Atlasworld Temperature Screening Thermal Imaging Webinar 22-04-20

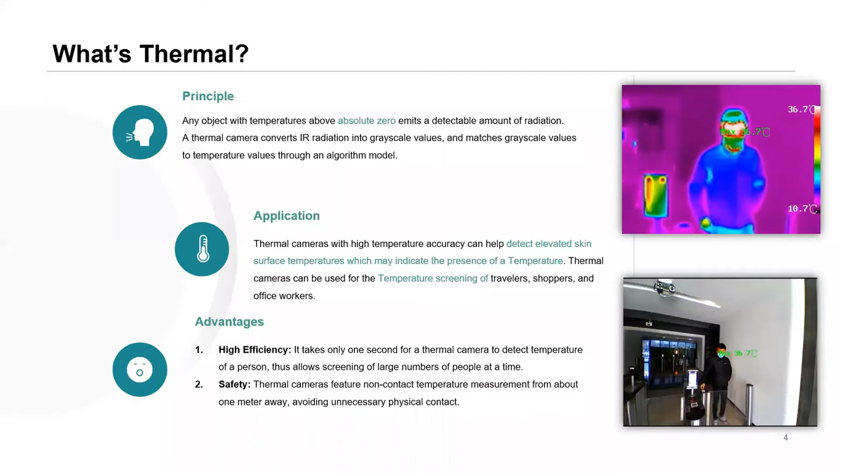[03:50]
So obviously the advantage here is a virus can spread through physical contact so this is obviously safer than using a medical thermometer as you're keeping your distance from the person itself.
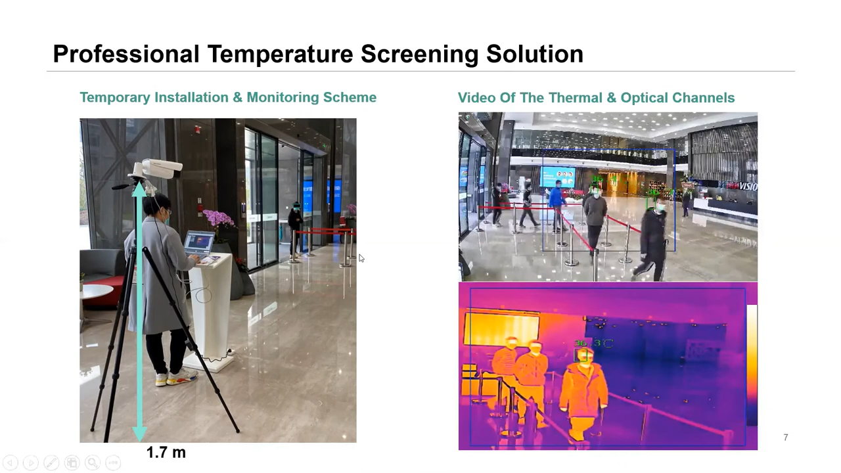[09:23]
it's using a face detection it's looking to detect the face first of all and then it's going to give you the temperature reading of that face and you can see there the temperature reading overlaid on the stream itself
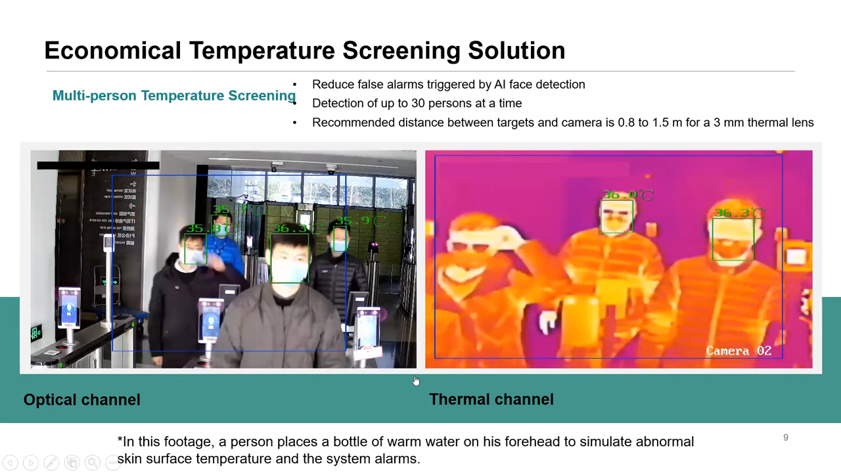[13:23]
just displaying the eco series so again the blue box there is your detection area as the guys walk into it you can see the green box around the faces so that's the the deep in view uh algorithm it's detecting the face and then it's giving you the temperature reading overlaid on on that face so we just played this again you can see one of the guys actually
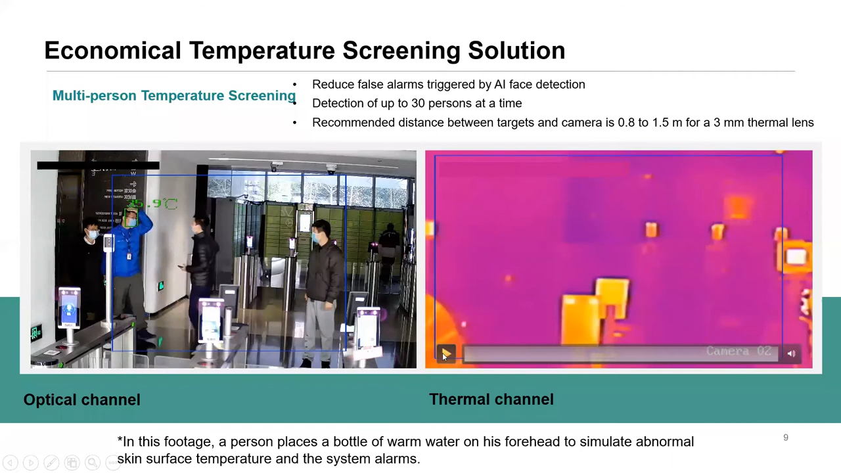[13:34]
simulating a false alarm so he's simulating an elevated temperature alarm by holding up a bottle full of hot water up to his forehead you can see it there on the left hand side
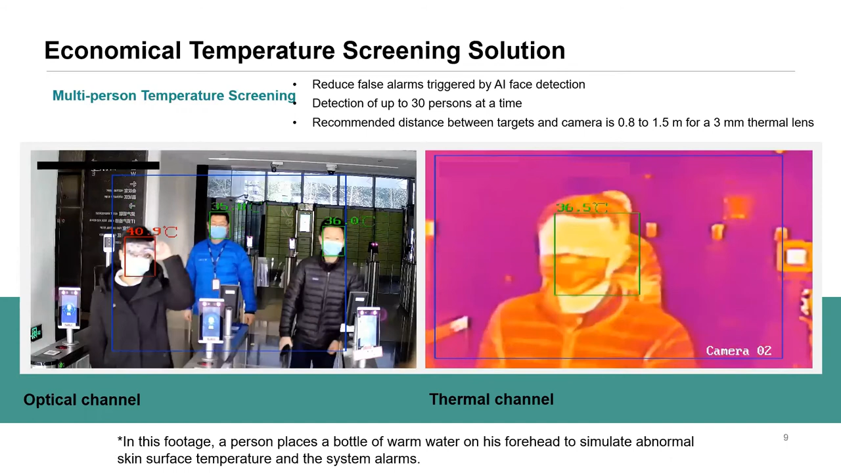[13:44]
so in terms of this this is the first introduction introduction to our our black body calibrator
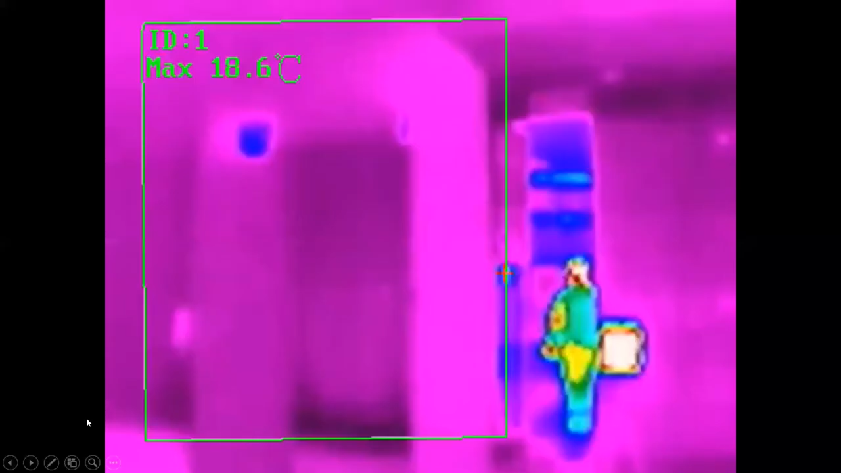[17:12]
On screen: max 18.6°C
and then this is the thermal view of it
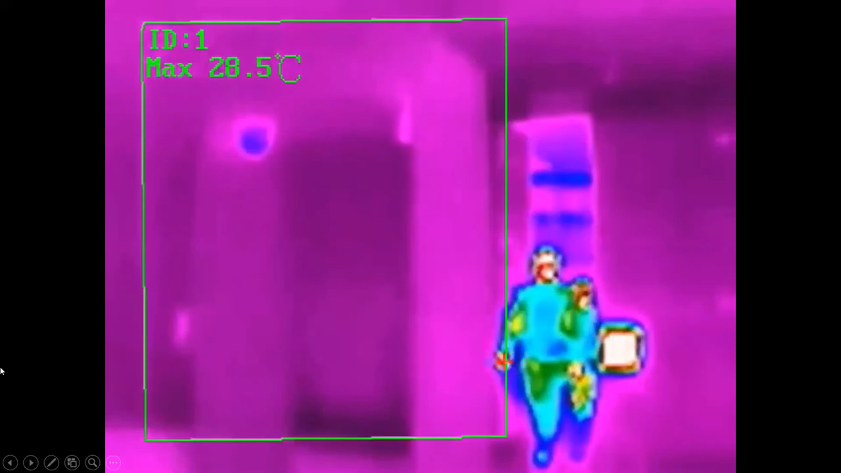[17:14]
On screen: max 28.5°C
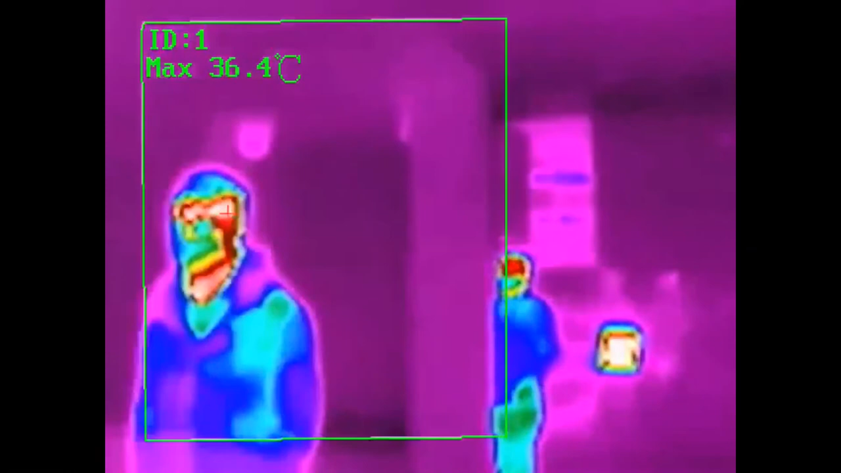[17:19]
On screen: max 36.4°C
that's the thermal view over there so in terms of installation so we have the camera here on the tripod again it can be it can be wall mounted as well and the black body calibrator which is which we see in this particular image on the right hand side is just in front of it this can be tripod mounted or it can be wall mounted or ceiling mounted uh preferably though the black body calibrator shouldn't be any higher than 1.7 meters